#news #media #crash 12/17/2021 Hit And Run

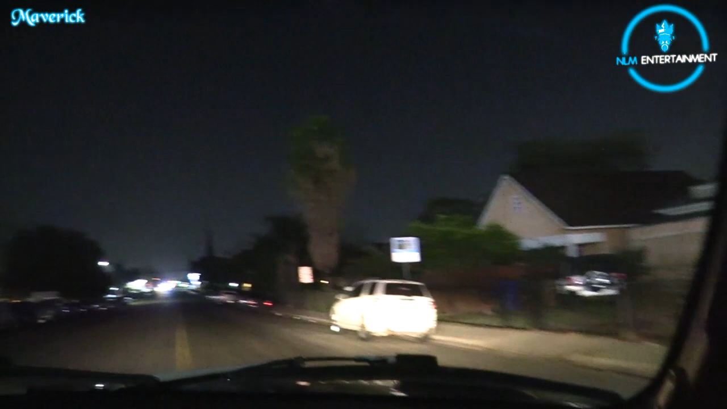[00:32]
They're not even sensors. They're timers, man. All right, here we go, guys. Let me see. Let me try to hook you guys up just in case. Because they say they have two guys, but they don't know if it's them.
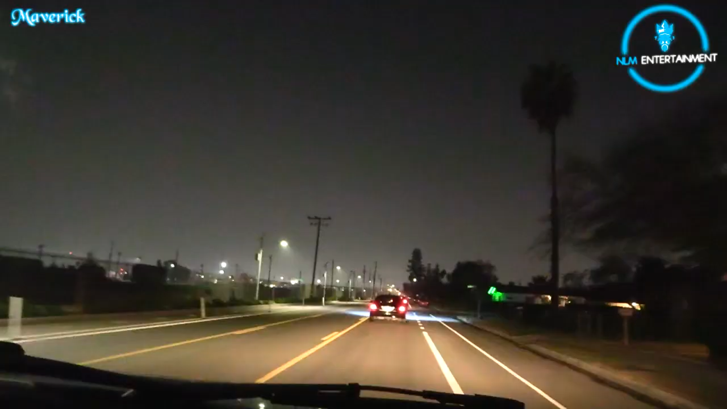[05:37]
I apologize. Right now, I'm focused on getting this. Getting all these money shots real quick. Once I get set up... Oh, it said negative on the... Negative, negative. Negative, negative. It's not him. So, go right. We can get some footage of the car. Yeah, yep. Let's go get footage of the car. So, this is not him, guys. It's not the suspect.